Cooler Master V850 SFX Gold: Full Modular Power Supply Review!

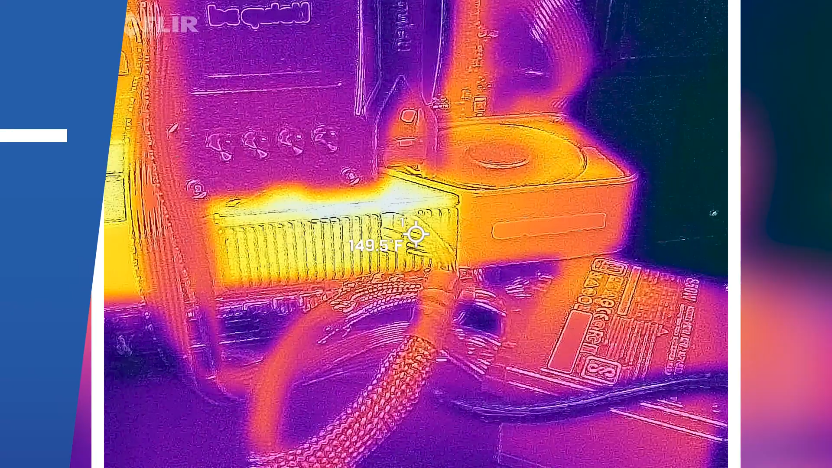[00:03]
We've got the thermal camera out. I want to see how hot the GPU cable is going to get.
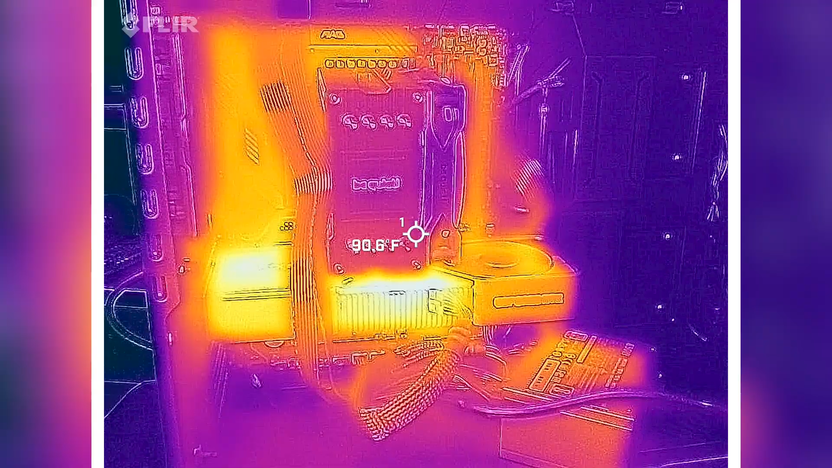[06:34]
On screen: spot 90.6°F
Let's look at the results here.
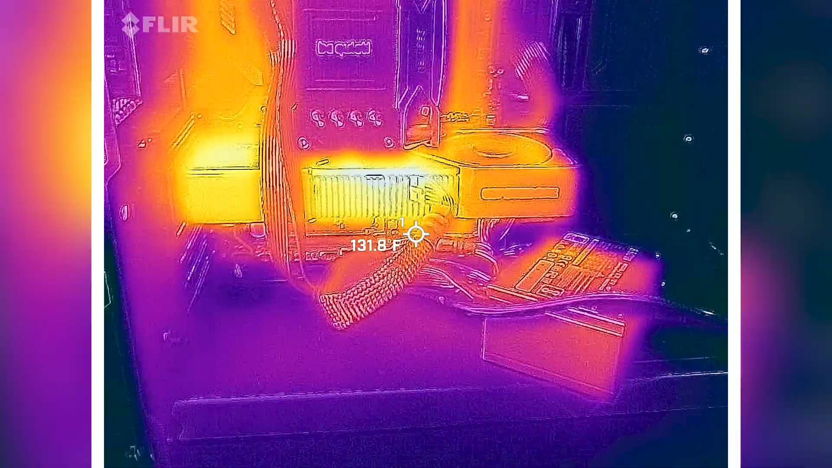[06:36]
On screen: spot 131.8°F
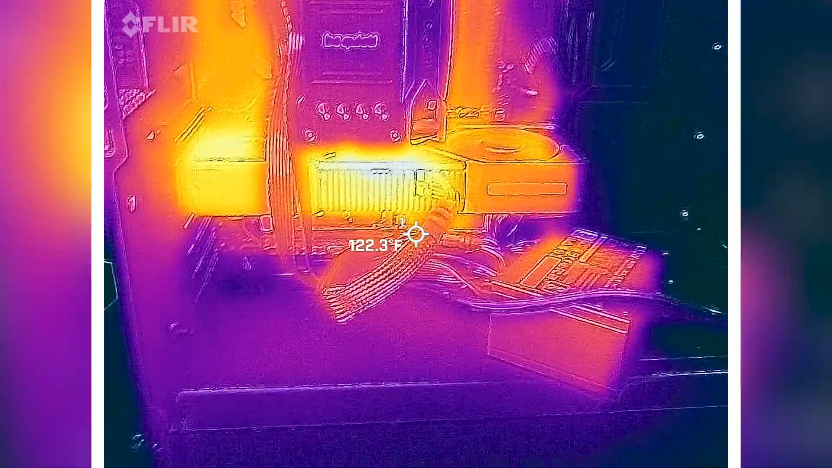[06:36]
On screen: spot 122.3°F
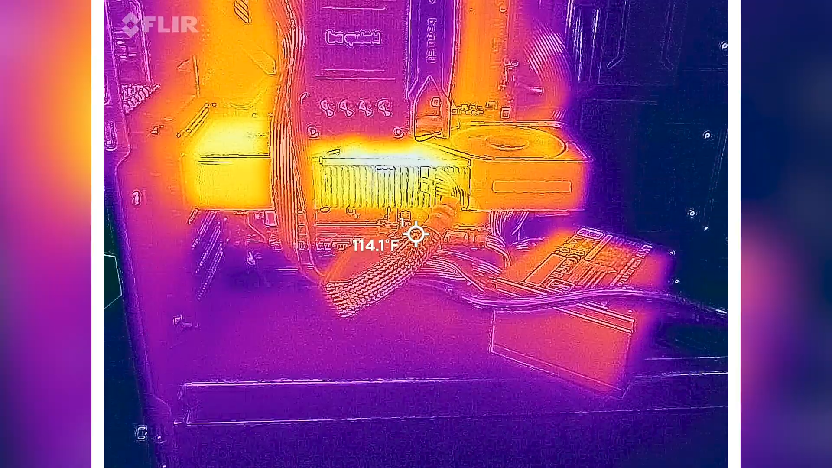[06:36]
On screen: spot 114.1°F
We've got the thermal camera out.
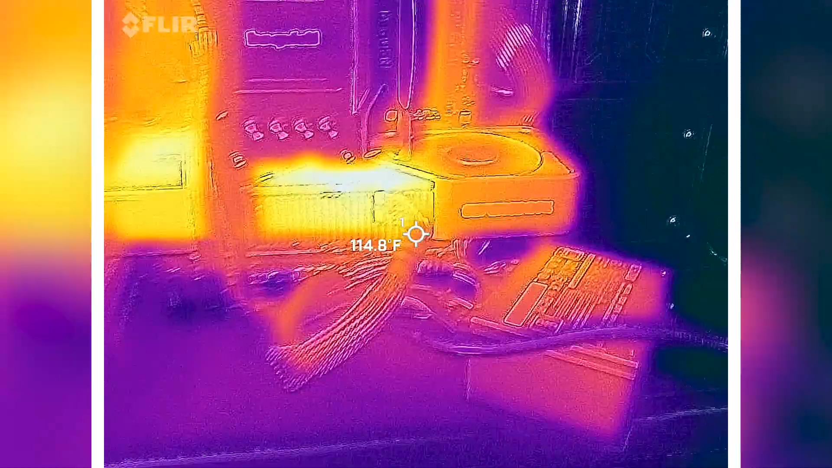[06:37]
On screen: spot 114.8°F
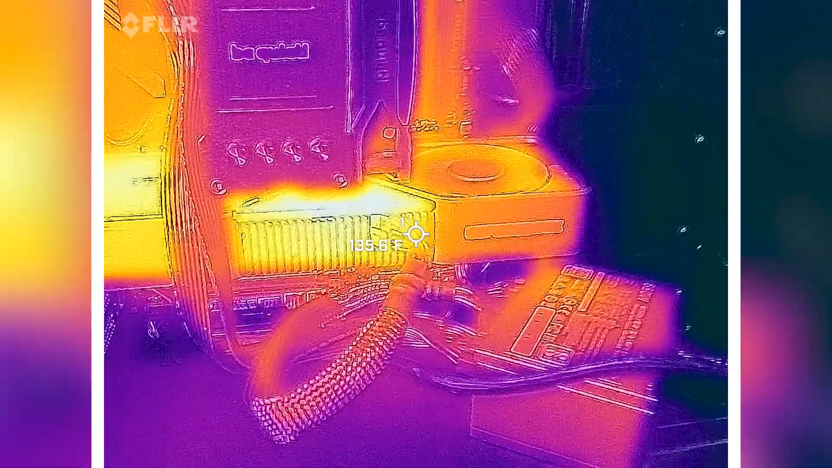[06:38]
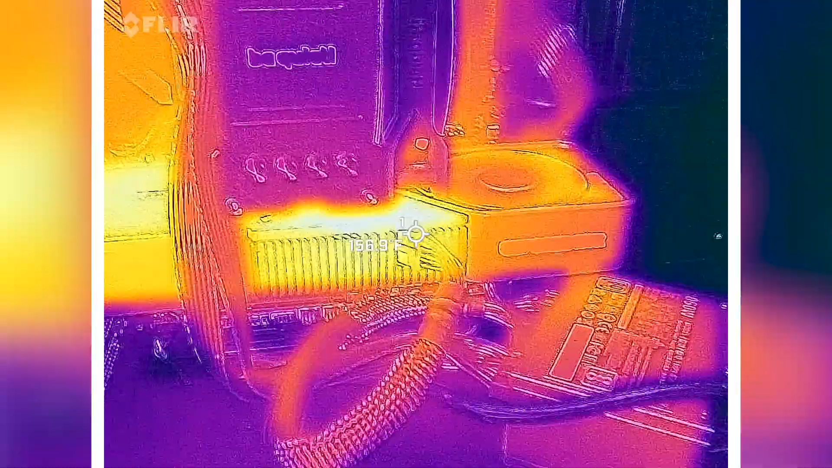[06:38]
I want to see how hot the GPU cable is going to get.
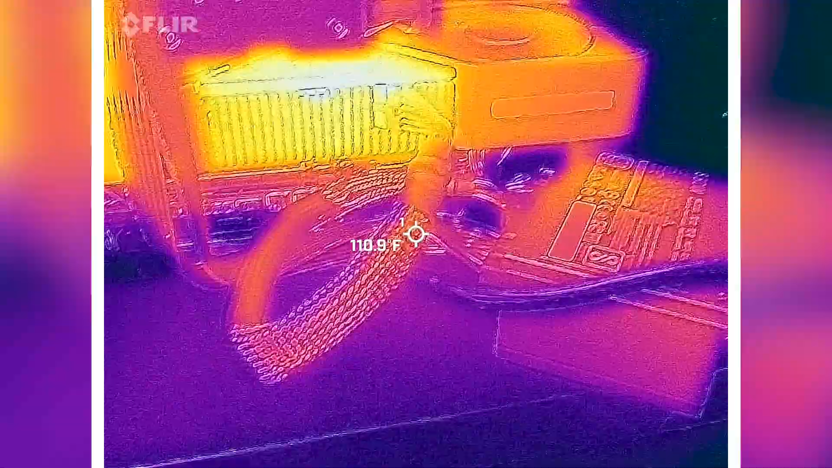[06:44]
On screen: spot 110.9°F
Obviously, the further back we go, the cooler it's going to get.
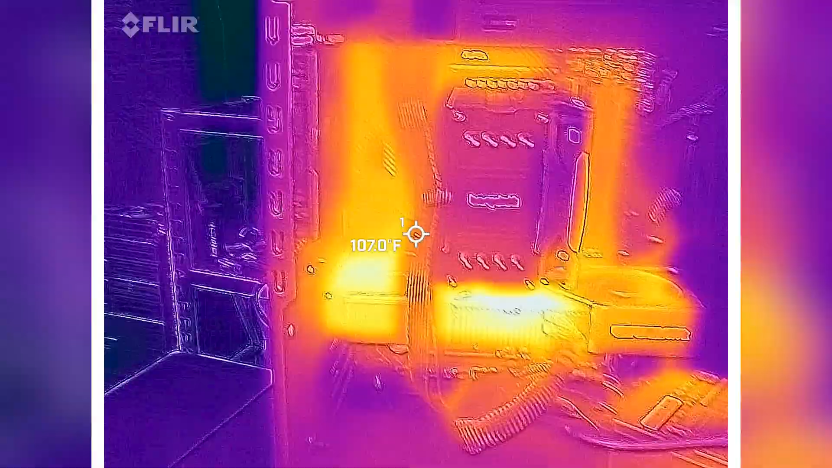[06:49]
On screen: spot 107.0°F
You'll see our CPU cables up here at the top.
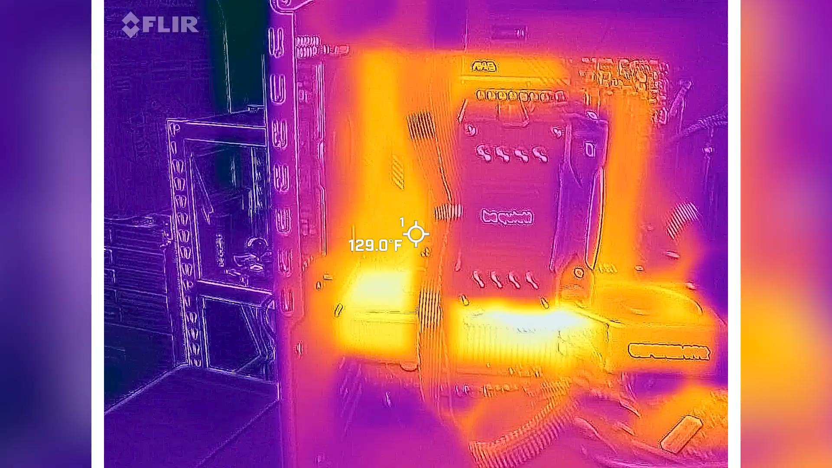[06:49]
On screen: spot 129.0°F
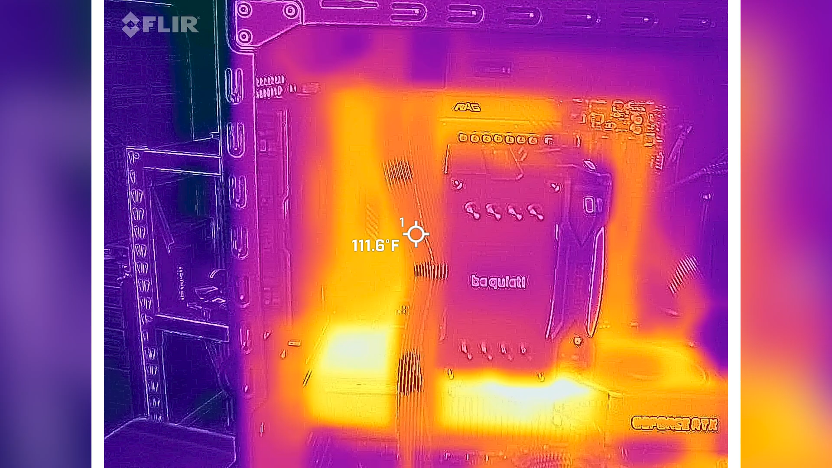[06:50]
On screen: spot 111.6°F
A little bit warmer than I expected, but this is a really funky configuration.
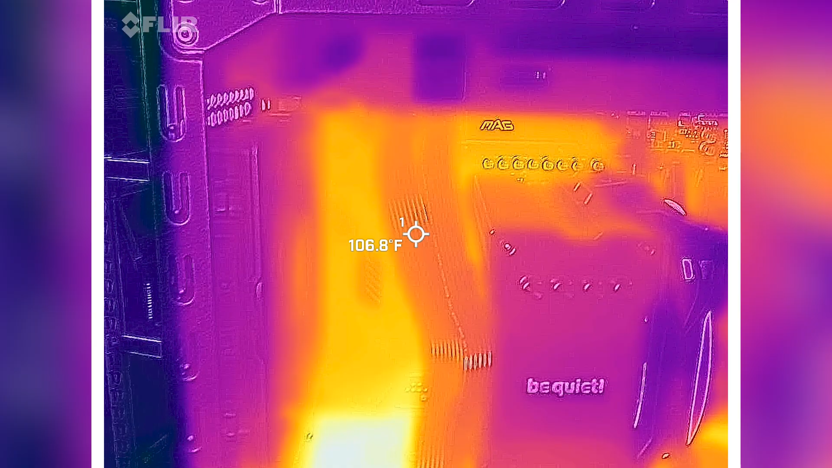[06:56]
On screen: spot 106.8°F
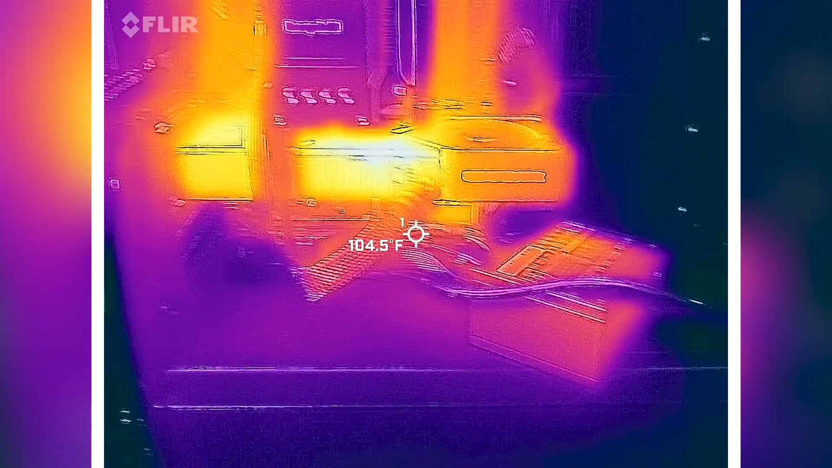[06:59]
On screen: spot 104.5°F
And then we'll look at the power supply unit itself from the top.